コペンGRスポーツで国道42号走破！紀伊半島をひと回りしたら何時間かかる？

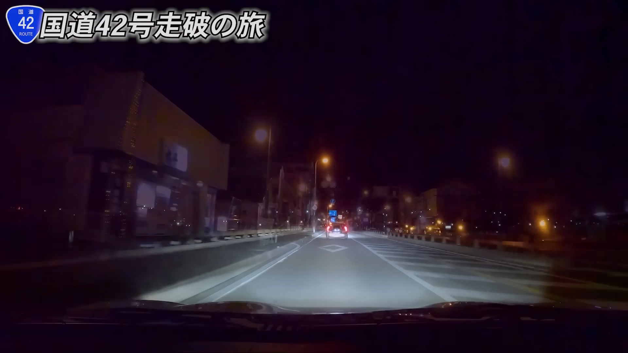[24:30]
ここの橋で三重県入るかな三重県入るかな三重県に入りました20時10分やっと三重県入った車はねやっぱ運転しててめっちゃ楽しいんですけどそれを上回る過酷さというかそれを上回ってくるこの道のり
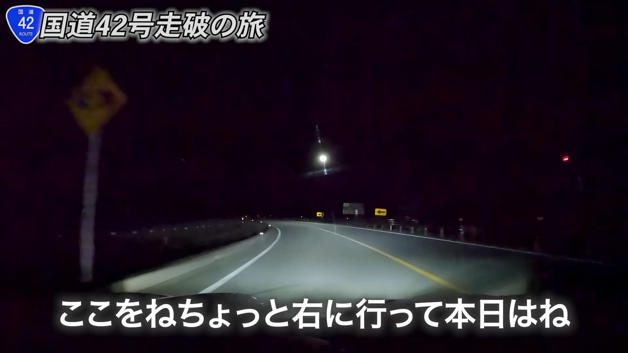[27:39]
本日はねお宿にちょっとお宿泊の方をねしたいと思います検討しております